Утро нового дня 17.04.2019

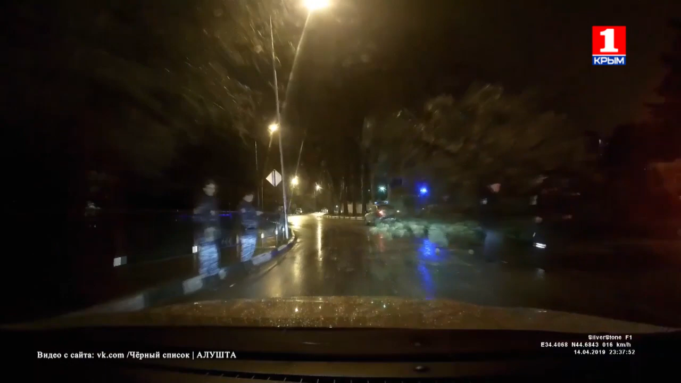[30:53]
В этот раз обошлось без пострадавших. Благо, ночью движение здесь не такое оживленное, как днем. Камера, внимание, мотор.